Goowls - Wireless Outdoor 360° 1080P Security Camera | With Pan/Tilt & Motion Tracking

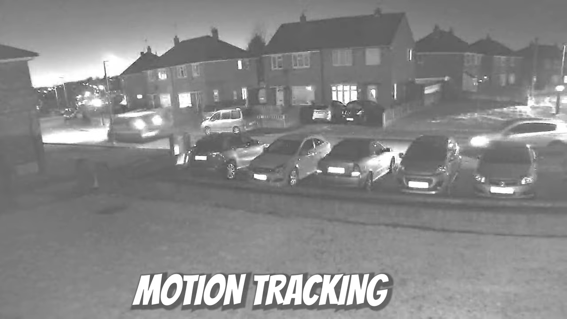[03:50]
You can see there's people and vehicles moving about but it would be impossible to identify someone and this is shown when we go near the cars. The motion tracking works better when the large objects are moving but it did struggle to track us. The ghosting of the image is really high so you would be able to see that something's gone on but to actually put a picture to the face may be a bit of a struggle.
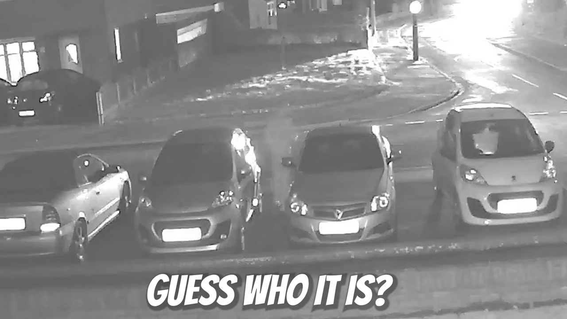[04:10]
We also had moments where it would pick up movement and
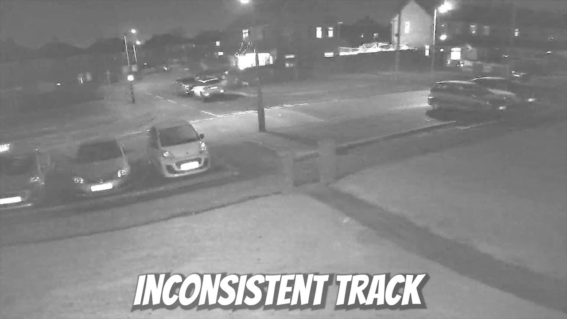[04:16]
the head begins to track but it didn't complete the track leaving the head out of the original position for a few seconds before moving it back to its original place.
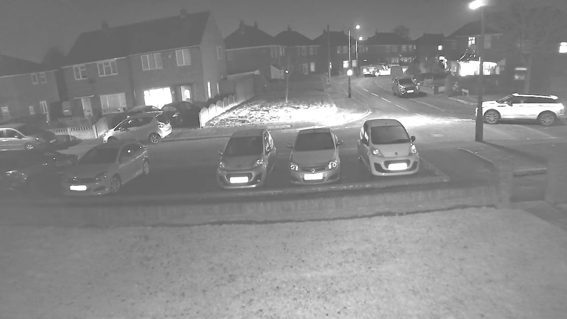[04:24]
But it wasn't always like this and sometimes it did track fine.
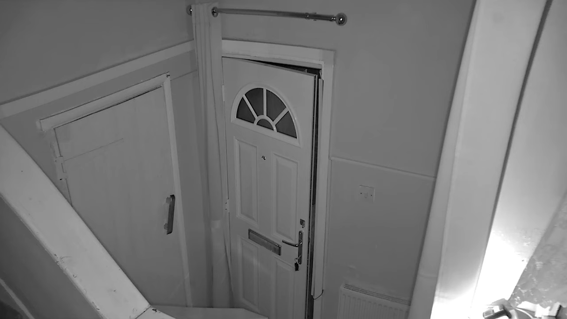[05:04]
Footage from inside at night isn't too bad. Still some grain to the image but I reckon this is probably the best scenario for the girls camera.
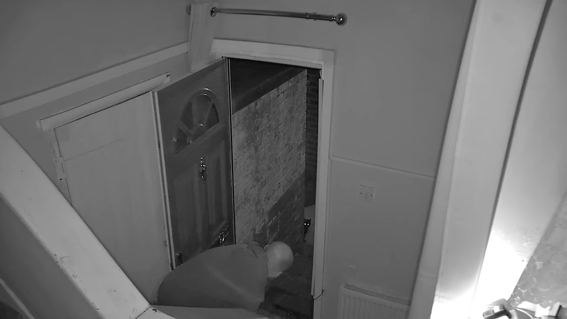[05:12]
The IR LEDs do a good job of brightening up the image even though it does make the cat look like he's ready to cause some carnage. So let's test out the microphone and see what kind of audio you can expect.